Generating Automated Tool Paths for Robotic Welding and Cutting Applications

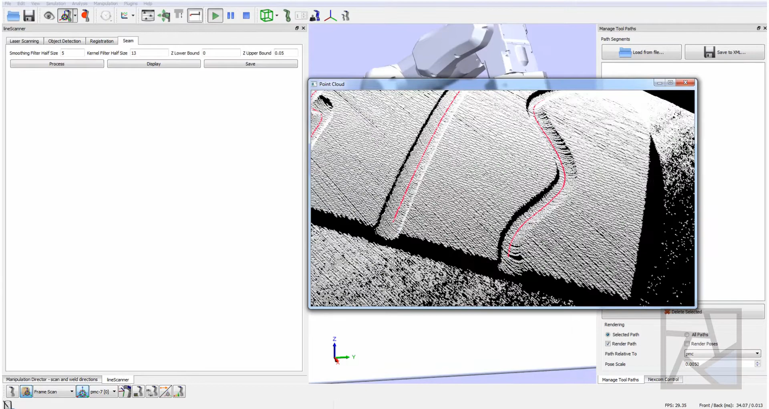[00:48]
display our point cloud and the paths generated from it.
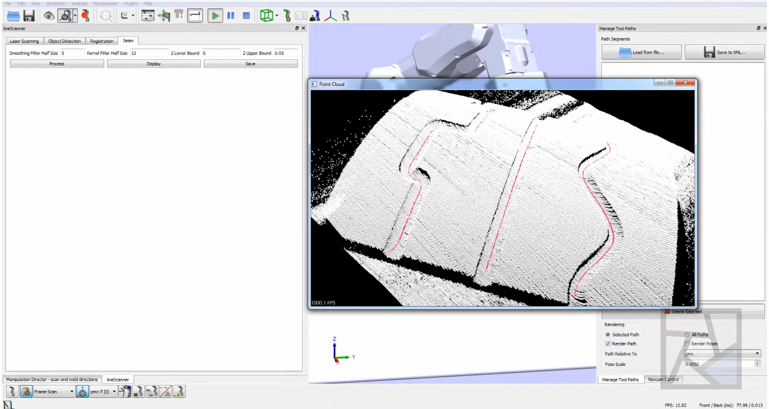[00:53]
So here you can see the point cloud of the part and we have three paths that are basically calculated to be the bottom of the gouge. And this process involves converting to a height field, calculating the local minima,
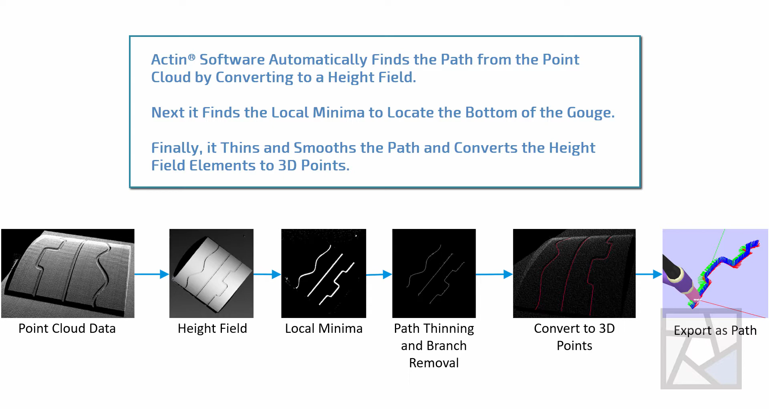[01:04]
some thinning and some branch removal and some filtering to create that path.